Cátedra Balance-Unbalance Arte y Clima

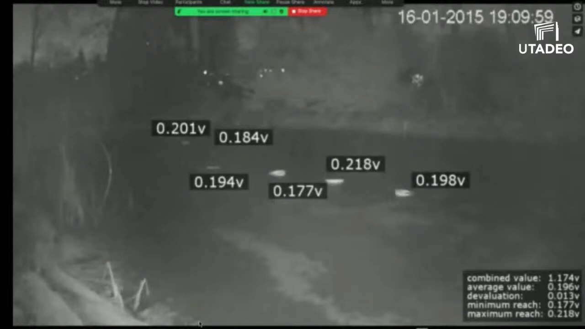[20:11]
Yeah, as you see, the numbers are dropping down, but this electricity was
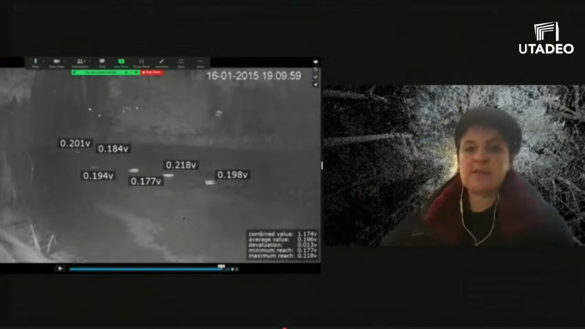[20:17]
fluctuating up and down, also showing that in a natural environment,